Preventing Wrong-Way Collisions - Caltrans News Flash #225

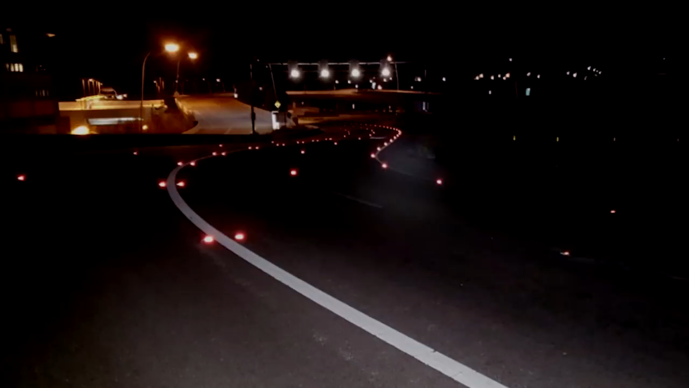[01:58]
They're very visible, so when those headlights hit those reflective markers, it's basically a lot of red shining back to that driver.